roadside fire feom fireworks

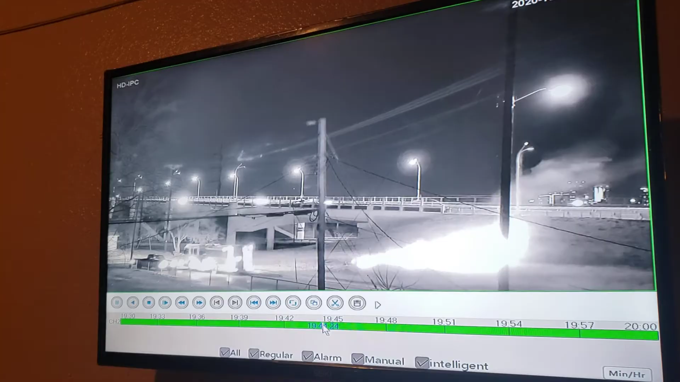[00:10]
And this is what started it. I think it was over here. Let me move the time.
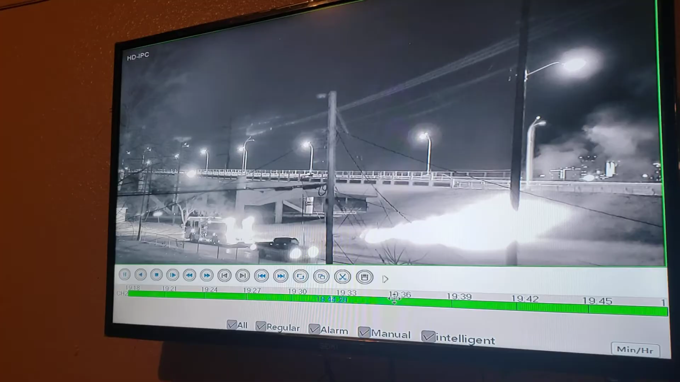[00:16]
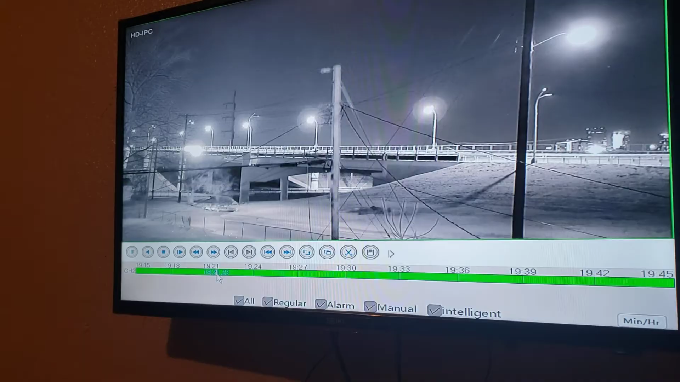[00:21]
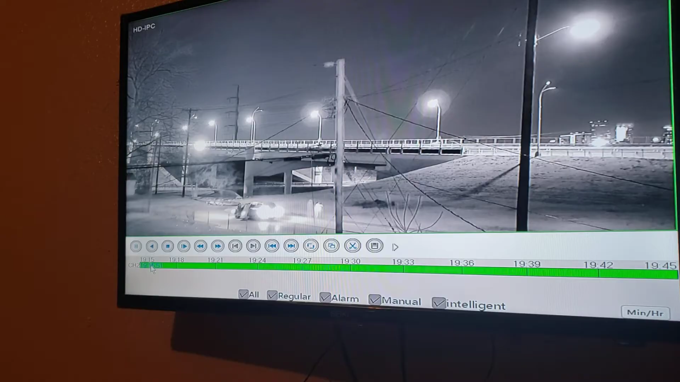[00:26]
Yeah, this is what started it.